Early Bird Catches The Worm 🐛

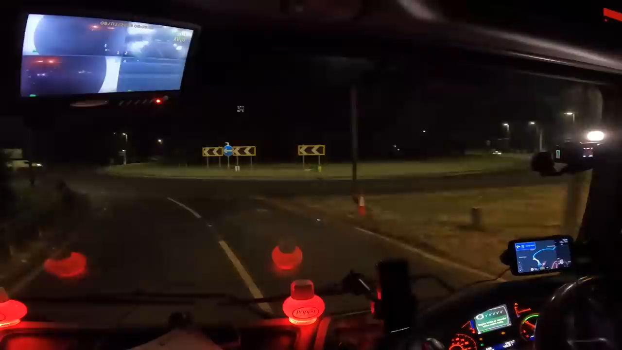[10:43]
morning everyone it is uh currently ten past six in the morning and uh we're just about to arrive at our first delivery of the day in saint albans uh google says they open up at six o'clock so they should be open but there is a chance there is a chance that they might not be open until half hour six i'm not sure uh i reckon we can get in i'll be surprised if we can't get in anyway
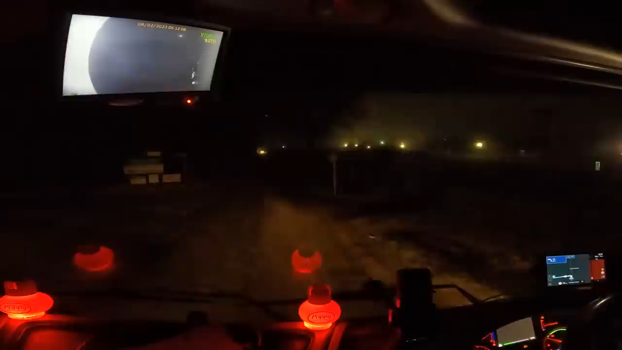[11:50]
so this is the entrance there's the gate open this gate's open here this gate is open so that's a good start got a truck coming down
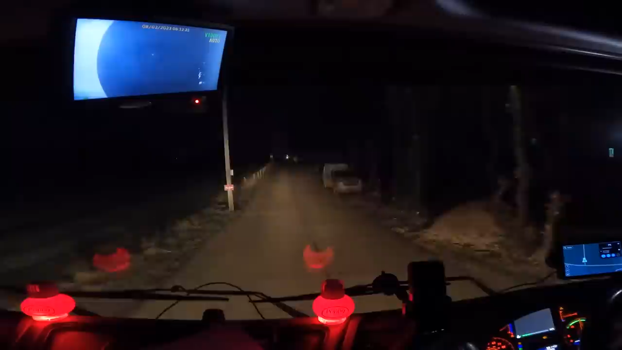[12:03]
is he stopping i think he stopped this place there's uh space to cross here passage over here but i wasn't sure whether he had stopped or not but it looks like he has